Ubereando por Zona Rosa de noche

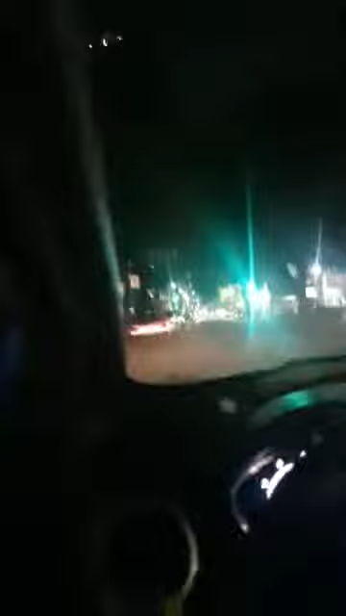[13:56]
bueno también está el edificio de la Secretaría de Seba Pública está que más por aquí pues hay varios hoteles buenos pero bueno aquí ya llegamos miren esta callecita los fines de semana está hasta la madre de gente hasta la madre es la que les digo esta es la salida del metro de insurgentes aquí tenemos arriba la Secretaría de Seba Pública
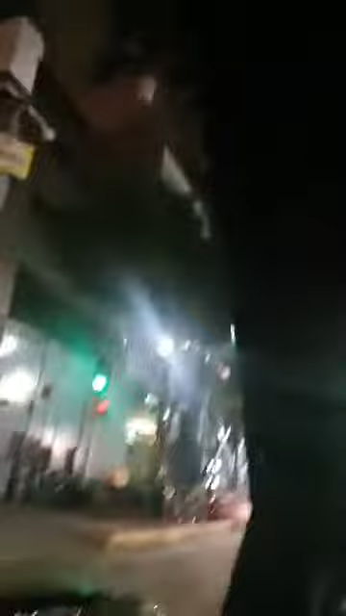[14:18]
considero yo el punto más seguro de la ciudad bueno ahorita no se ve ningún policía por ahí pero
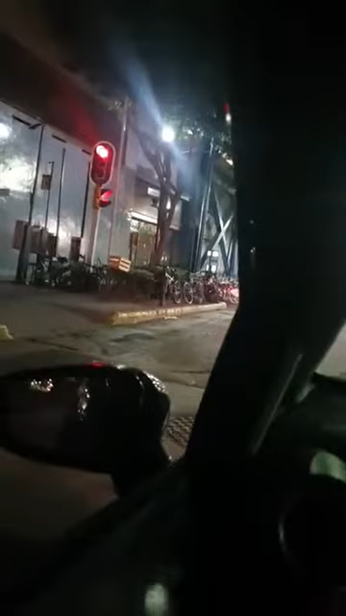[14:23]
siempre hay un chingo de policías aquí alrededor pues obviamente resguardando este edificio no
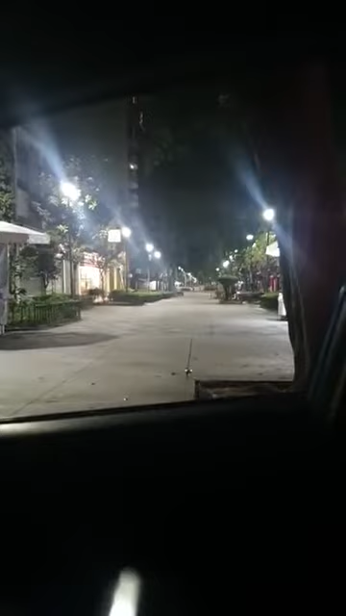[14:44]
que es Génova esta calle es peatonal yo no puedo entrar por allá pero puedo salir del otro lado de la calle pues hay un Starbucks un McDonald's varias tiendas de ropa este un hostal que la palabra hostal la verdad es que a mí me da miedo gracias Esme porque vi una película donde es de terror y matan gente adentro entonces nunca vayan a meterse ahí que más hay por acá siempre andan por aquí los de los cupcakes los de los cupcakes que no
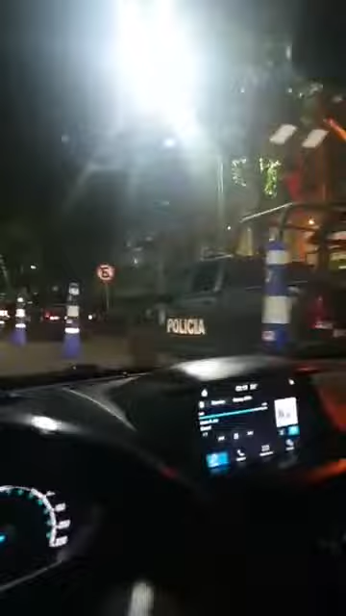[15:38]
se ven padres se ven padres ese colorcito de patrullas
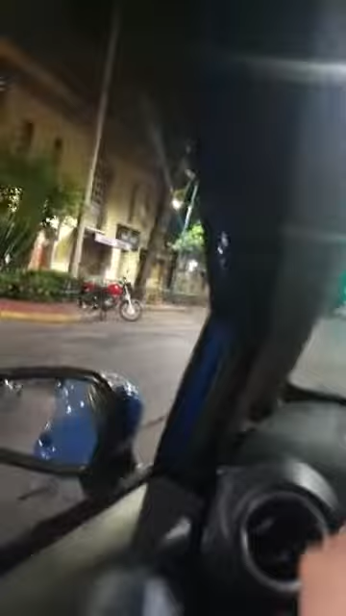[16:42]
este es del ay se me fue del del turibus ahí comen su boleto del turibus y los llevan a dar un rol por la ciudad
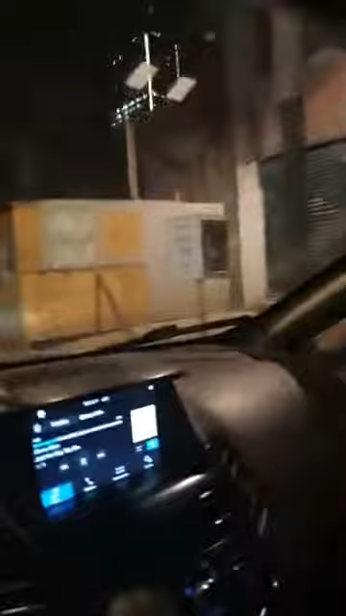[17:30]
edificio aquí que bueno ya lo están tirando se va a remodelar por lo del ay como se llama este del temblor del 2017 no aquí que más tenemos bar bar no hay bar a poco hay bar a poco hay bar a poco hay bar ¿dónde? no gracias
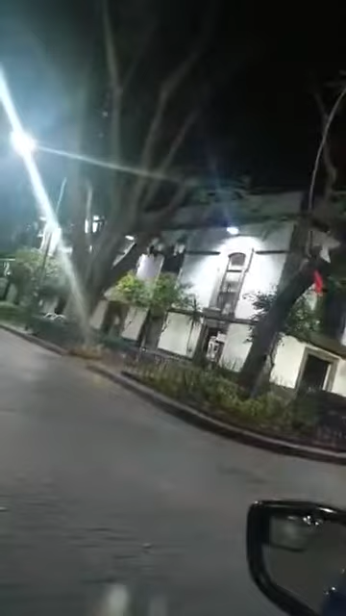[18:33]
no puede ser está la fiscalía especializada para delitos sexuales aquí en el estado federal y está cerrado también
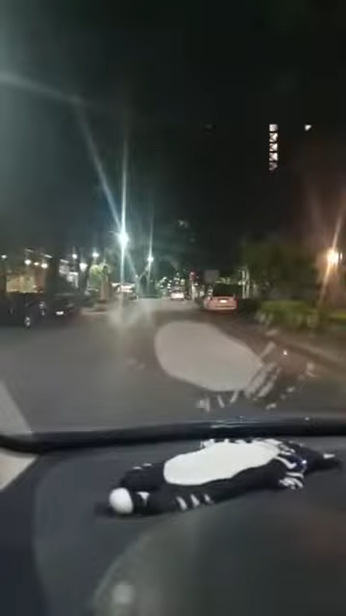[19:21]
este ahí está acá esta casa a ver también cómo está
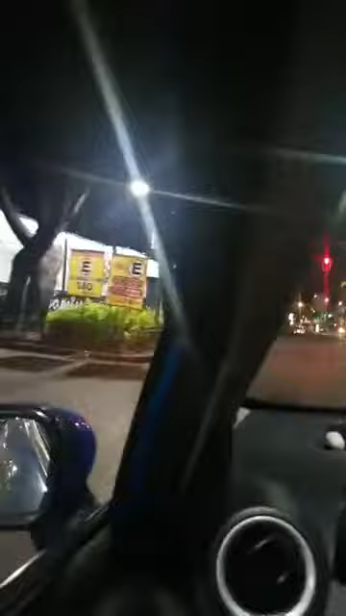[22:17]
entonces voy a decir hasta donde hasta acá y que den vuelta para allá o sea se forman para un bar no tengo idea que bar sea
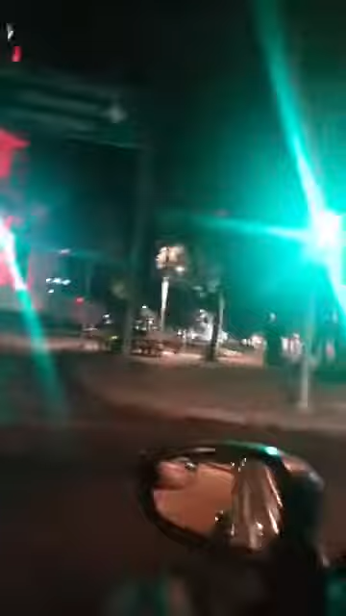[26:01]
el ángel de la independencia ahora pintado de rojo este aquí en la calle de Florencia ahí andan ofreciendo bares
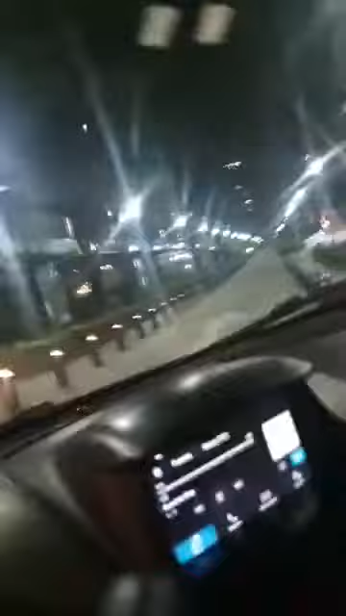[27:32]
el único pedacito por el que puedo entrar remodelaron pusieron esos postecitos porque la gente le valía madre si andaba caminando por aquí bueno pues sería espatonal toda te imaginas
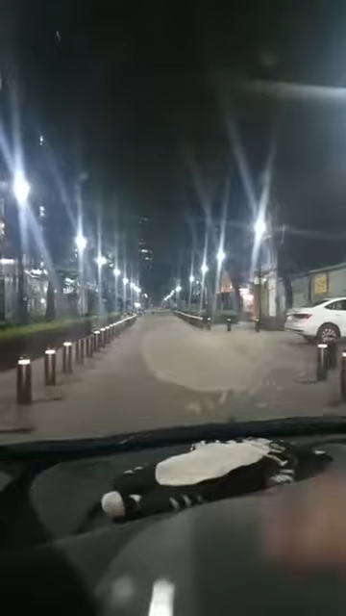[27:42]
que este pedazo también pero no miendo eso otra vez hay un chingo
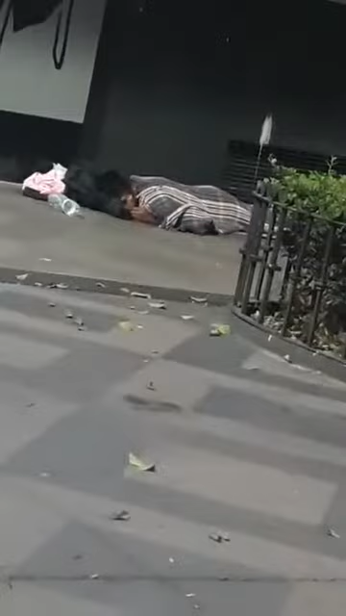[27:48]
de gente viviendo en la calle esta madre pinche pobreza está
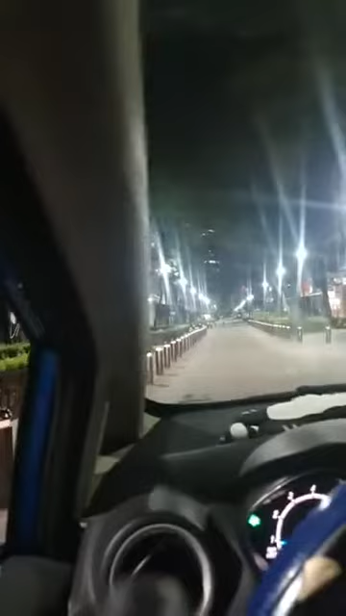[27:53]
todo lo que da la neta este pero bueno hago una situación de estos postecitos y la gente le sigue valiendo madres están aquí o sea siguen aquí